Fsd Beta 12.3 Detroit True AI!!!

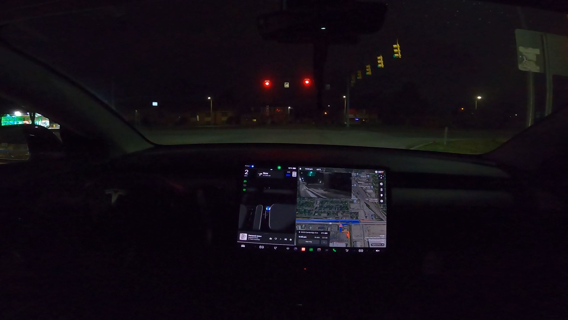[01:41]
oh wow that's impressive it just starts to scoot up no hesitation you're not pushing the foot down there are you paul on the pedal okay it's waiting for the traffic i'm gonna let it do as much as possible yep no editing here no touching the pedals let's uh let's see what's gonna happen there's no no turn on red here right no you can turn on red yep let's
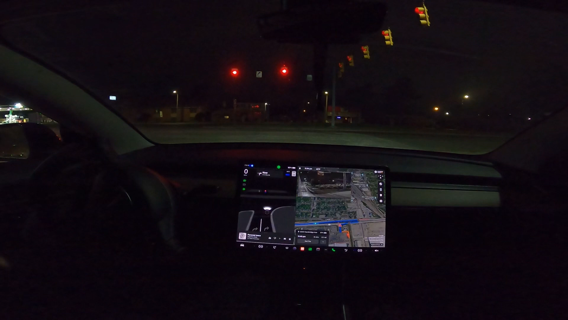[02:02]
see is it there it goes okay it was second guessing the car and wow
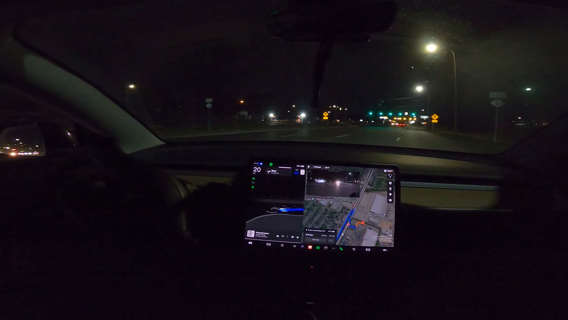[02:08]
oh my god oh my god it just went for it like no hesitation
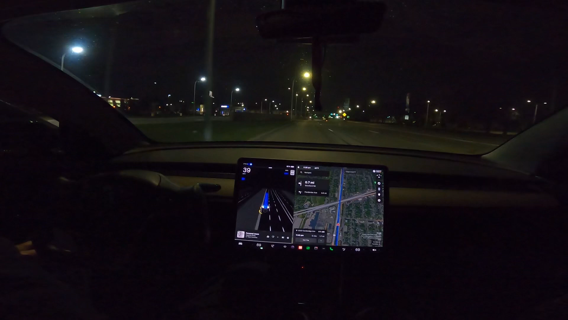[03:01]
my buddy brian gets it and then i end up getting it um but no that's really it's really interesting that felt that felt like paul was driving i haven't touched anything wow that's freaking incredible yeah and overall it just it feels really smooth that's really nice i haven't had any of the the jerky steering that i've had in the past so far it's made the wrong decisions but it's never like you
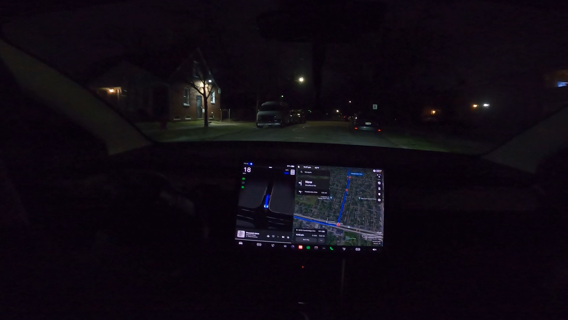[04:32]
what and i'm not trying to act right here oh my god oh oh speed hump speed hump what is it gonna do it freaking saw the speed hump oh okay that was that was okay i thought it was a little bit too much that was that entrance and it like started to go as soon as the car was in front of us it just went yeah no holy crap that's freaking impressive and this feels really natural too it's not going too much to the like left and right and kind of weaving out it's just it's i don't know how
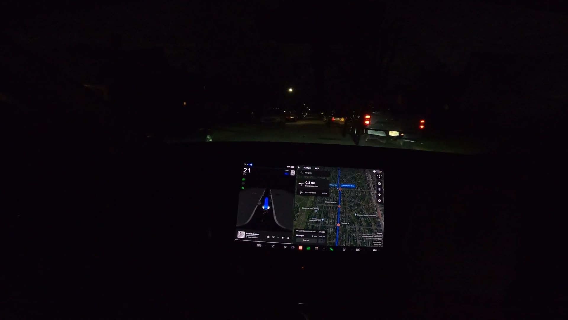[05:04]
you feel on your side but it kind of feels like it's staying to the right or left let's see how it is on this speed hump you picked a really good street by the way auto wipers okay i mean yeah that was a little quick but it was okay i think it's also dark out okay now this one it's slowing down and the and the and the ever lovely auto wipers oh okay that was okay i still would have gone a little bit slower but my car sits i think a little bit lower than yours since i have the plaid but yeah wow that
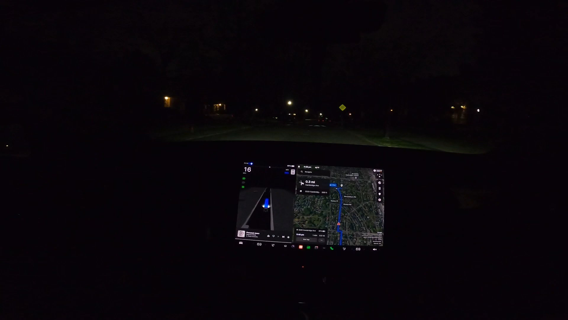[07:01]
yeah that feels way better oh yeah the speed bump control is way better than it was before yeah that's a lot better uh-uh looks like you missed that one ah one disengagement and i just got new control arms we're good get rid of the squeak huh let's see how it does on this one okay what what is it i'm just gonna plow this one too fuck it why didn't
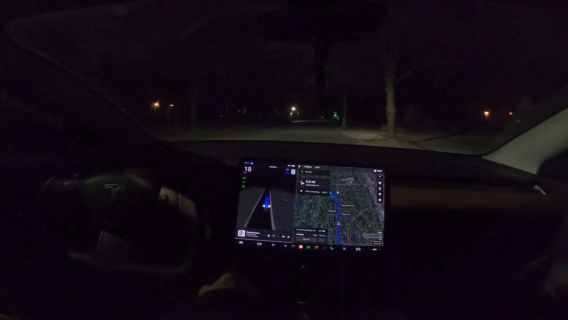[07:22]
it recognize those two i feel like it did a little bit because the speed limit's 25 and it slowed down to 15 but right that's not our stop okay it's still confusing itself with stuff like that that's interesting hmm but yeah 15 is slower than 25 but no a speed bump wow that size that's uh very interesting oncoming car let's see how it handles this
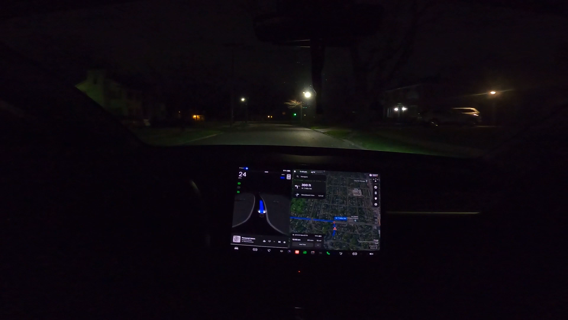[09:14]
um oh that they don't stick when it's cold that pickup from a stop is much nicer yeah that was a lot better so we got traffic on seven mile here coming from the left and the right um let's see there's a car to the right it's like going up to the creep wall but it's like confidently going yeah
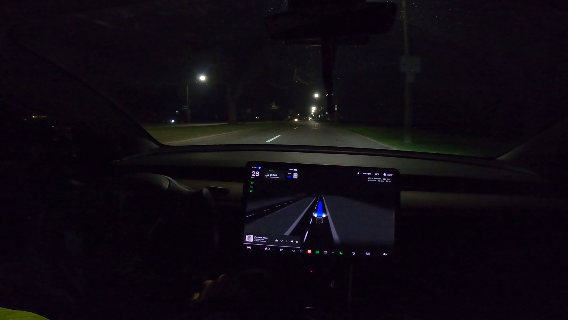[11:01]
states uh a little bit of phantom braking no this is that weird auto speed offset can you shut that off or no yes okay so that's just new autopilot settings you got automatic set speed offset interesting so what what is that supposed to exactly do i heard about it but i guess it just kind of keeps you with the flow of traffic so if people are going faster it kind of sets it a little bit faster or people are going almost you know i guess it's situational
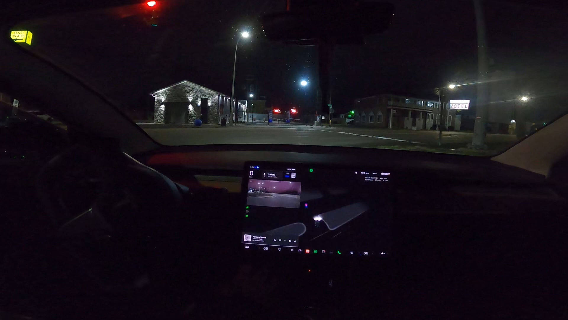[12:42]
wait now it's kind of hanging out there's no traffic i don't know that's strange we're gonna push it through a little bit yeah so he's gonna tap the accelerator just to go a little bit of jerkiness there but picked yourself up accelerating it's going so yeah it's interesting there's nobody around us right now and this automax thing that he was talking about you know obviously it's going 38 and the speed limit is now 40 so it picked
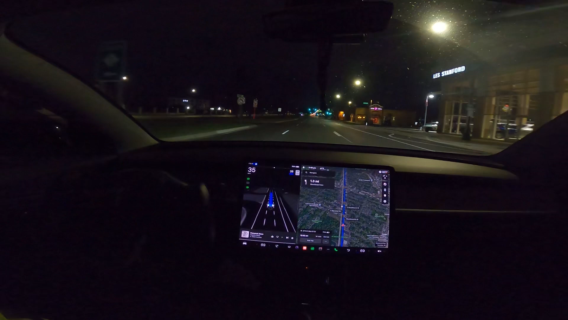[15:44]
hmm i feel like the lane changes are a little smoother too yeah i tried that out since we have like a long stretch of road nice yeah that feel that felt really good do it one more time back nice nice i like it yeah i mean overall so far it feels like a little bit of improvement there is still a couple scenarios with old behavior but it seems it seems to be redefined it feels more confident feels more like i said redefined better i can
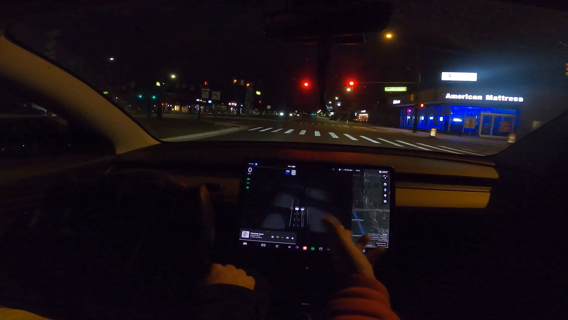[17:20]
just a little bit at the end it kind of does like a quicker like tap of the brake but that's that's okay it feels way more natural when it stops like my version like sometimes it's good and then other times it's just like it comes like like almost forgets you know like a last like a red red light at the last minute you know yeah i feel like the acceleration's like a little bit more yeah the acceleration kind of feels more aggressive not to the point where you know yeah exactly the way i would drive yeah it's just like green and you know you're not
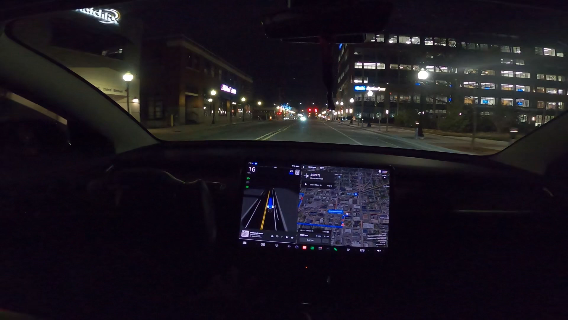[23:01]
built this area up here that was a good stop oh it's just going it's like yeah it's clear that was a good stop and go it knows it's a four-way stop where's the four-way stop at oh over there yeah that last section that we just passed through that's a good that's a good question oh wow they built these building ups here oh that's what they did they eliminated all that so you can see the city center okay yeah it just goes oh this is okay uh okay i dropped it here on a kind of a back alleyway and people do walk through here but again it's just dead in royal oak so okay let's see what it's gonna do is it gonna pull over to the left or to the right it's kind of second guessing it's uh looking like right oh wow it's pulling over to the right